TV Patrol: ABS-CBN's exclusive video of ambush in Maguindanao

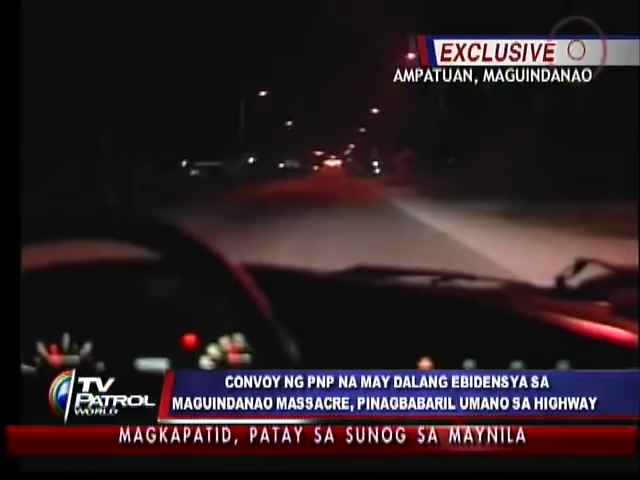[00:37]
Alas 7.30 ng gabi ng lisanin namin ang Sheriff Aguac para kumpirmahin ang alarma na may inambus-umanok sa parangay Labu-Labu sa bayan ng Ampatuan.
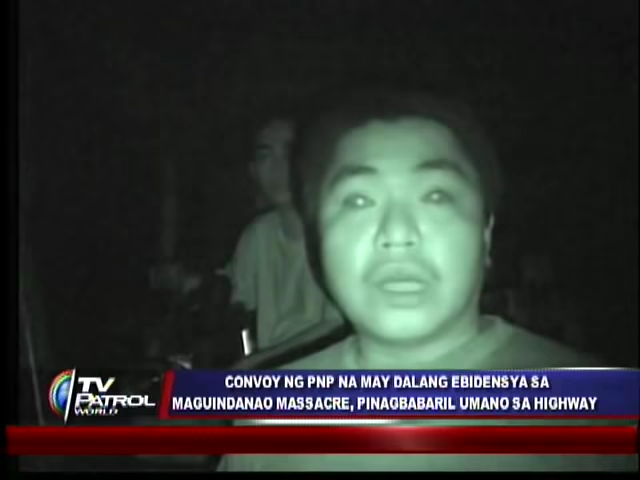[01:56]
Dito kami ngayon sa barangay Labo Labo Dos. Dito yung checkpoint ng army. Pero yung mga tropang responder kasama namin yan.
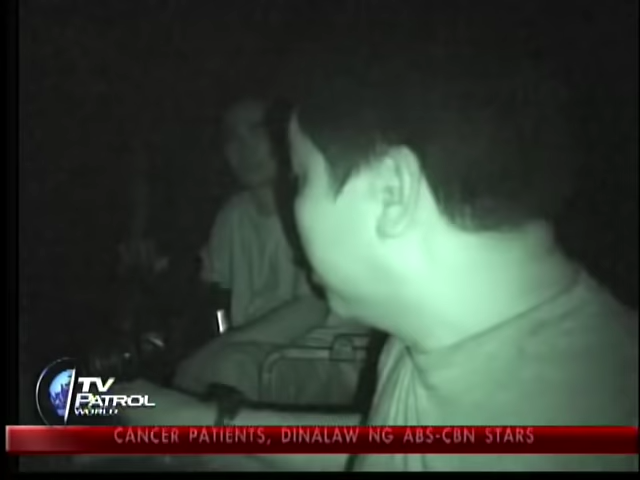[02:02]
Dito lang muna kami ng cameraman ko si Ganit Awatao. Pag-ihintay hanggang sabihin ng army na pwede na kami umusad.
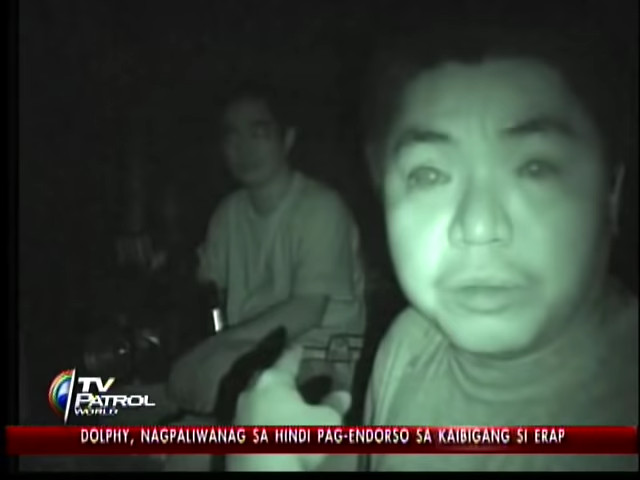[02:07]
Napakatilim dito at wala ka halos makikita.
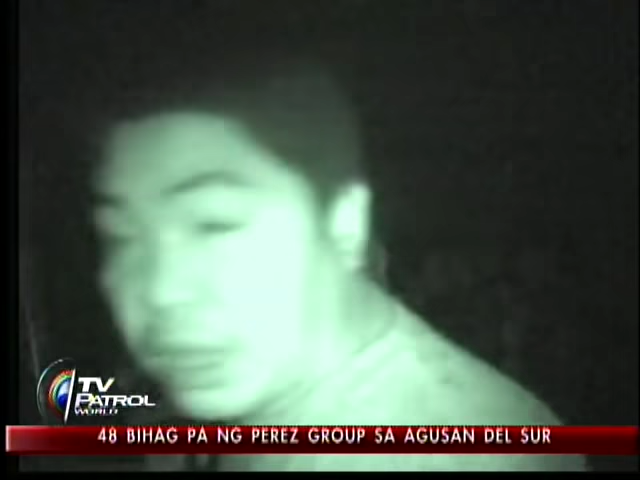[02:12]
mga liban yung diwanag na sasakyan na nando sa bandang unahan. Nang kumalba na ang paligid, saka pa lamang kami nakausad.